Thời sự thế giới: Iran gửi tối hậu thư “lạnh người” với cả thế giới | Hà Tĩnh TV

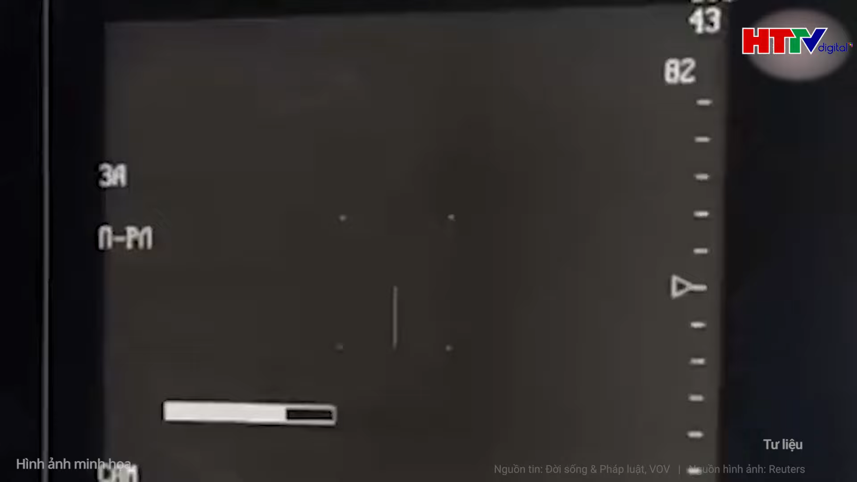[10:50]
pháo sáng dẫn đường và bộ đáp vô tuyến Tên lửa không được trang bị đầu dò để giữ chi phí tấn công mục tiêu ở mức thấp Thay vào đó,
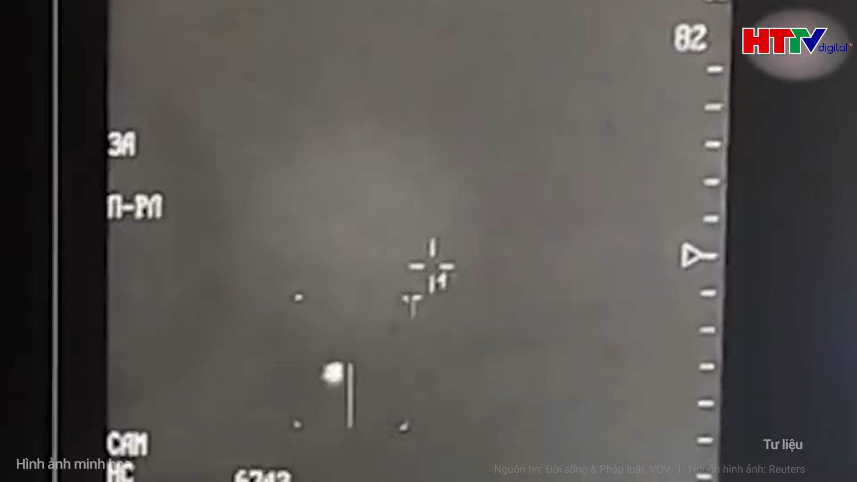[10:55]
việc theo dõi mục tiêu và tên lửa được cung cấp thông qua hệ thống cảm biến đa băng tầng của hệ thống Dữ liệu dẫn
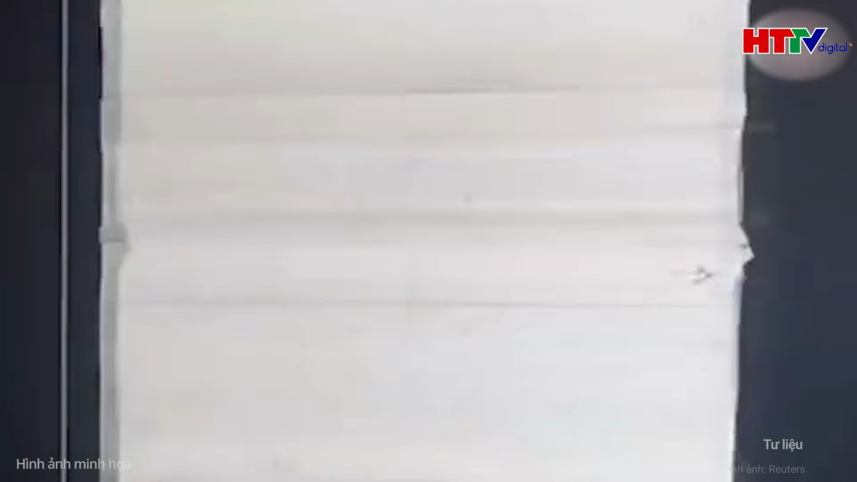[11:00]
đường được gửi qua liên kết vô tuyến cho tối đa 4 tên lửa đang bay Hệ thống có khả năng theo dõi và dẫn đường cho 4 tên lửa bắn vào 4 mục tiêu riêng biệt Tuy nhiên về mặt hoạt động, thường bắn 2 loạt tên lửa vào mỗi mục tiêu Ngoài các tên lửa được mô tả,
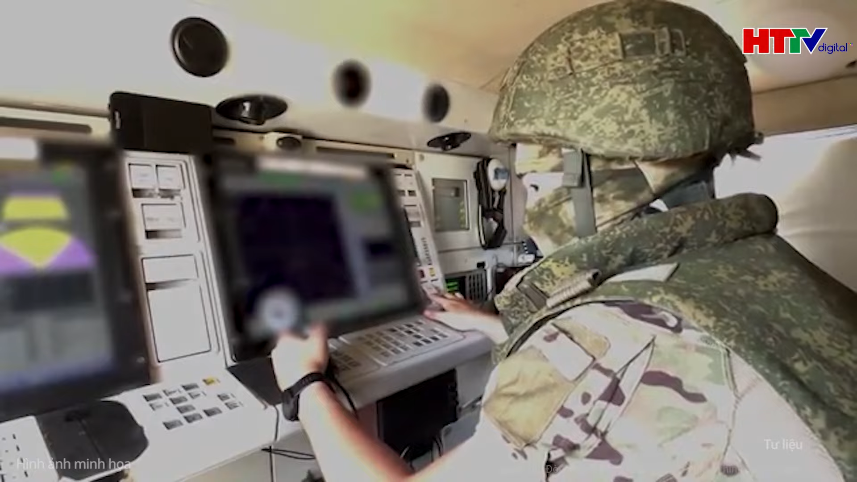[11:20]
hệ thống Panzer S-1 còn có pháo tự động 30mm 2A38M làm mát bằng chất lỏng Có thể bắn 1.950-2.500 viên đạn mỗi